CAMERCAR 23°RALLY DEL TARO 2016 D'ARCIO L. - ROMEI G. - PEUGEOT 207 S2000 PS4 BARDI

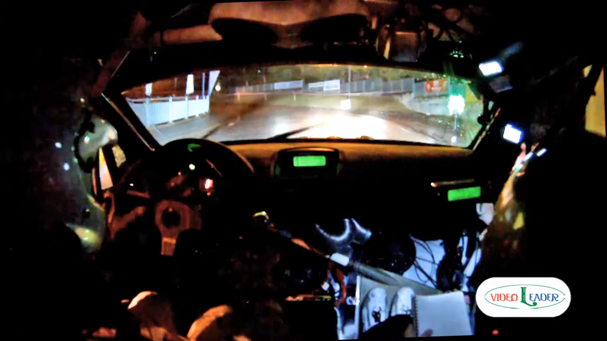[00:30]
sinistra 2 lunga, in tornante destro leva, in tornante destro leva, vai in 5 e vai in 4 e in 4 meno,